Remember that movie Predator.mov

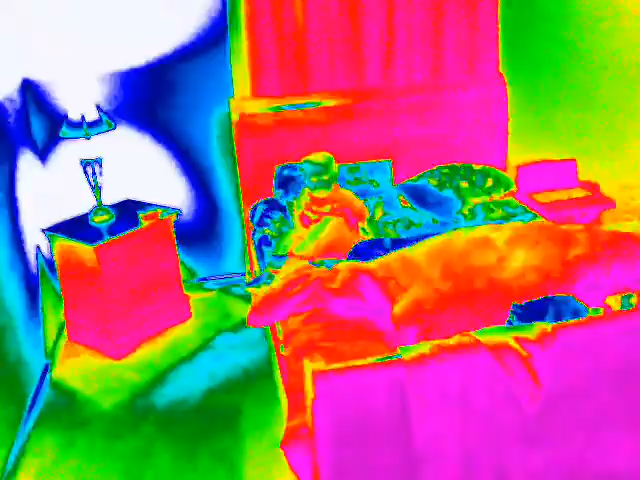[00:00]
There he is. You can't escape the thermal imagery.
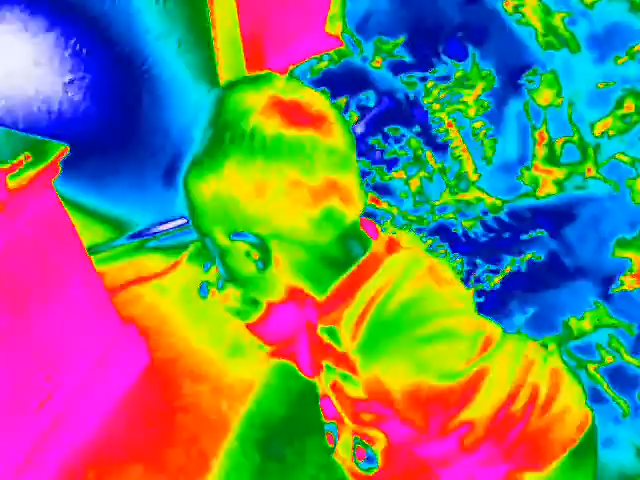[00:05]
I found you, three-year-old. What's your name?
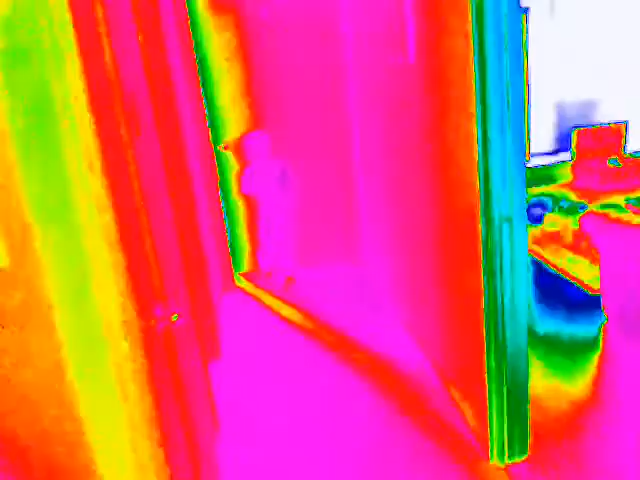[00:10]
What's your name, three-year-old? Oh, you think you're going to hide in there?
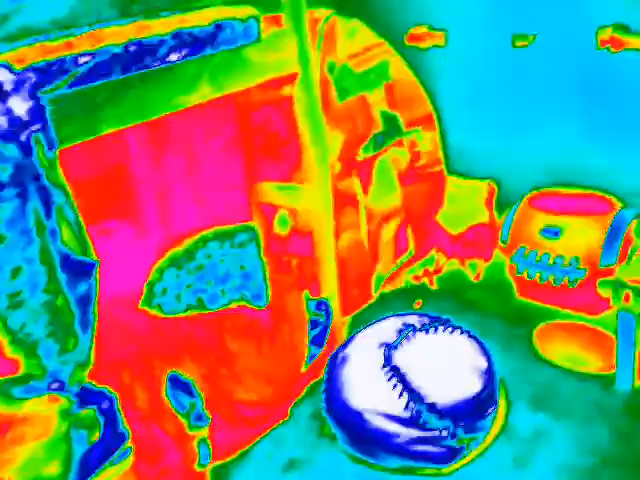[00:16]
I bet I can find you.